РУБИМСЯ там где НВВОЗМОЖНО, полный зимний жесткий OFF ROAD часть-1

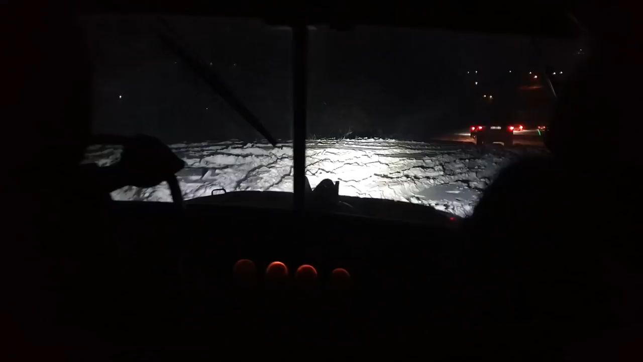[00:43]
Тут еда у нас, нам нечего бояться. Ты завязал хорошо? Да, да, завязал. Блин, валим, валим, валим. Блин, сейчас же главное не вытрясли продукты из организма, блин. Да нечего, о, нормально пошел, Андрюха. Давай за ним режь. Да нет. А тут с горки, поэтому легче, понял? Конечно. Ох ты, елки, как вот взлетает. Не, мы так делать не будем. Ёханый бабай!
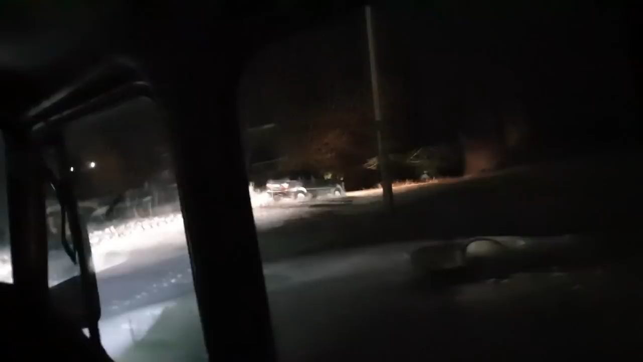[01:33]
Давай, давай за ним. Понятно, за ним, понятно. Мы третьи уже. Мы в призах.
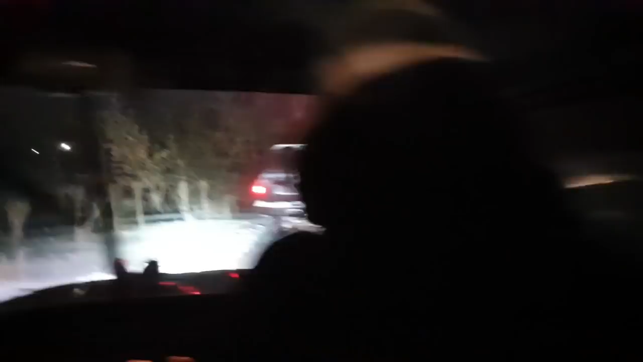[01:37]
Мы в призах, Витя.
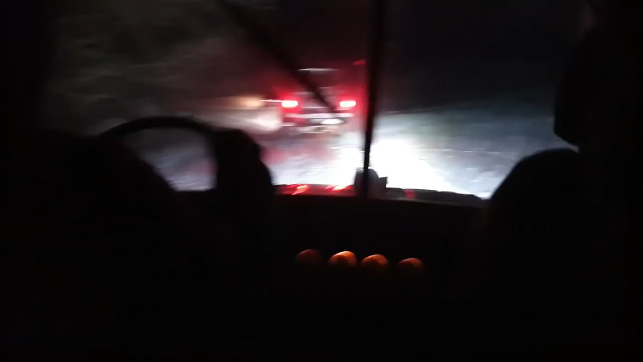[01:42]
Витя, мы в призах! В призах, Руслан! За колонну обошли! Обошли колонну! Давай, режь, теперь этих двух надо подрезать еще. Но с ними будет сложнее. Какая? Вторая сейчас? Третья. Вторую давай, подъем. Понятно. Подъем начинается. Давай, коксу, коксу! Да. После ужина, конечно, сложный оффроуд, но...
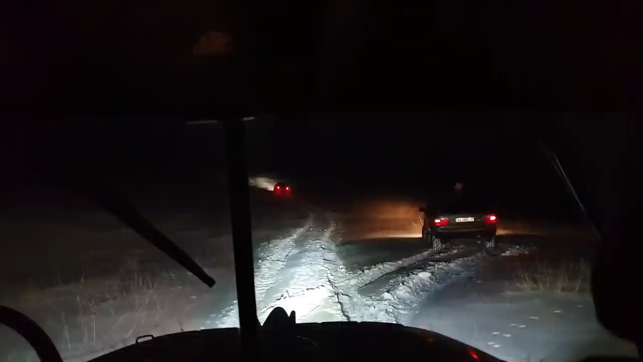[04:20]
Что, не подымется, думаешь? Я уверен, Руслан. А поднимется, сейчас я его фокус возьму. Она не ломись. А он, смотри, он встал. Так куда ты едешь? Подожди, стой на месте. Пока постоим, подождем, посмотрим. Что там у тебя, Андрюх? Глянь, пошел. Да ты что, с ума сойти? Посмотри, идет, да?
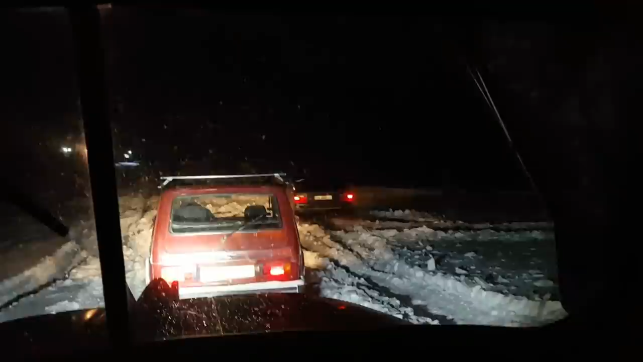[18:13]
А у него нету, да, блокировок? Нету. Да ты что, у нас под низом, походу, лед жесткий, понял? Так вот, что там? Слышь, у него нет блокировки, он не может стартануть. Нет, он у меня. Точно? Ага, Андрюха, пошел, вот я. Так, Патриот, 87-я попытка. Колеса спущенные, конечно.
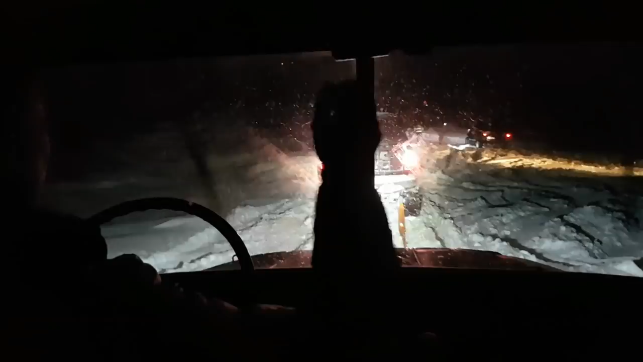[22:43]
Ну, давай, говори им, поехали, пацаны. Поехали. Еще чуть-чуть назад даем. Поехали. Поехали. Мы едем, они не едут, блин. Давайте вниз еще. Давай до самого низа. Давай до самого низа. Ты их тащишь, Витя, ты их юзом тащишь.